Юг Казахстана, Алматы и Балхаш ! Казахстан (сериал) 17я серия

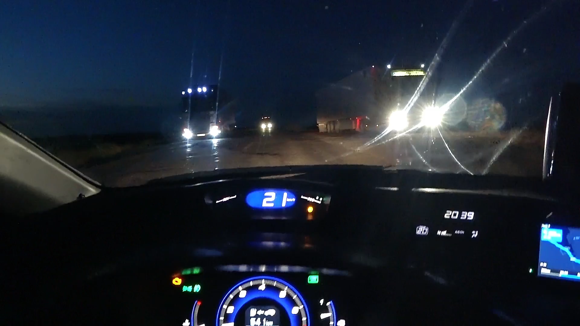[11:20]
Одна человека вас сюда просто. Я думал, что вас фуры атаковали. Подъезжаем к южной конечности Балхаша.